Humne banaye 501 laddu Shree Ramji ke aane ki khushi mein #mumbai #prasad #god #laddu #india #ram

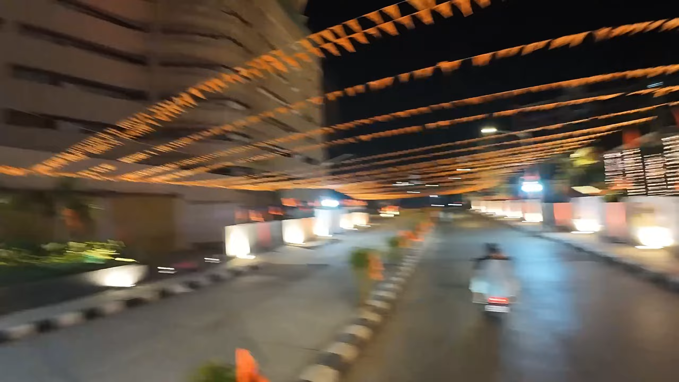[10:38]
गाइस आप लोग बस इंजॉय कीजिए, देखिए बॉम्बे में क्या ही कर रखा है, इट्स वेरी ब्यूटीफुल।